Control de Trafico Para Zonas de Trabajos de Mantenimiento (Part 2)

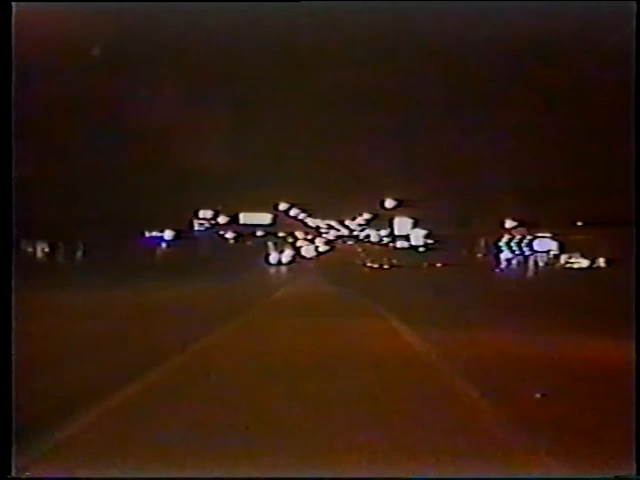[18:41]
Tenga presente que la visibilidad nocturna no es solamente pobre, sino que también es empeorada con la presencia de otras luces, luces de vehículos, de letreros comerciales y de alumbrado público. Debe hacer lo posible para que las señales y los dispositivos sean visibles y que sean entendidos fácilmente.